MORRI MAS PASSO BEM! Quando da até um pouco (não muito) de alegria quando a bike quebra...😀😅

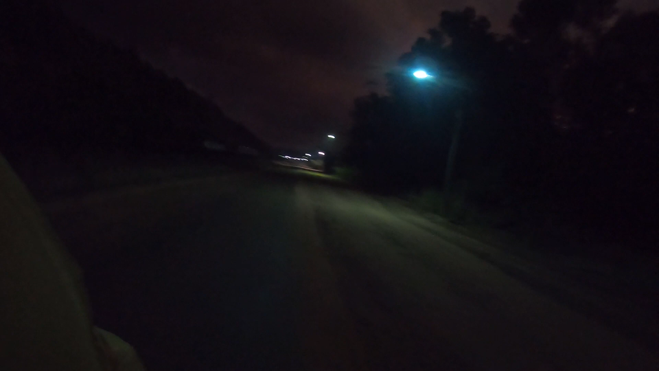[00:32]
Olha o cachorro do mato. Que massa.
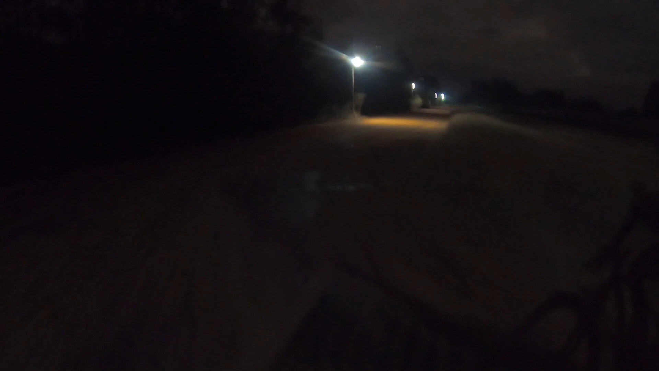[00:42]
Que massa, velho. A raposazinha. Show.